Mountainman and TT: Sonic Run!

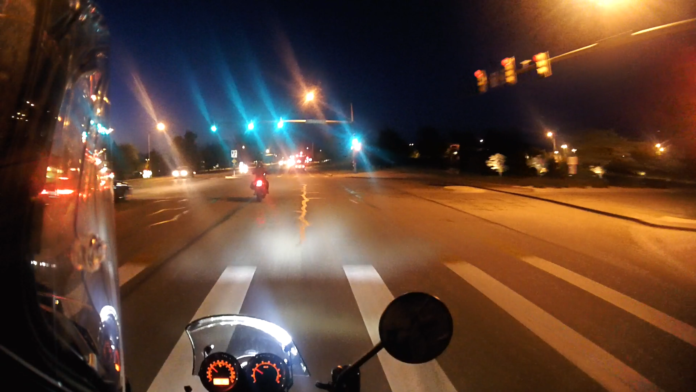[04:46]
God damn. Wow. Holy shit. Oh, it's a Jeep. Okay. I was like, God damn, that's bright. A lifted Jeep with LEDs? Yeah, I know. Oh, yeah.